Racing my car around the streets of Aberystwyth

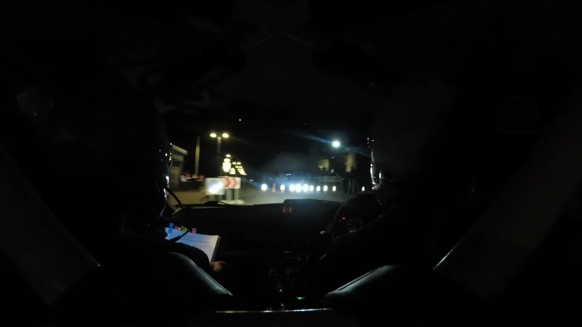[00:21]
and 2 right on the exit, 100, 2 right, 100. Caution bump, chicane right entry, 3,
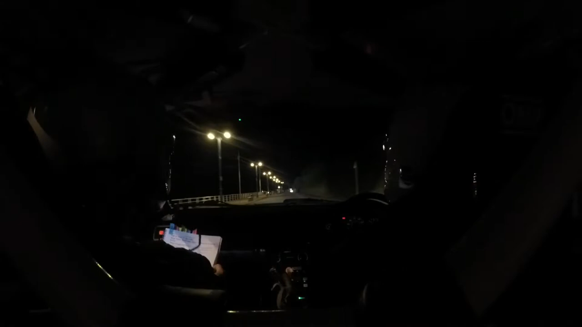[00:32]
chicane right entry, 3, open hairpin right, 60, chicane left entry, turn square right round bale, so left entry chicane, that's here, square right round bale, square left, 100, chicane left entry, turn hairpin right,
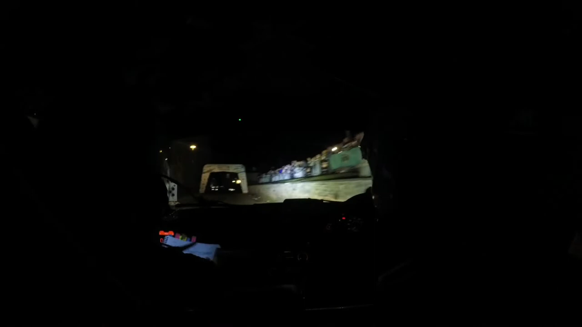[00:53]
turn hairpin right on the exit, 40, square left round bale,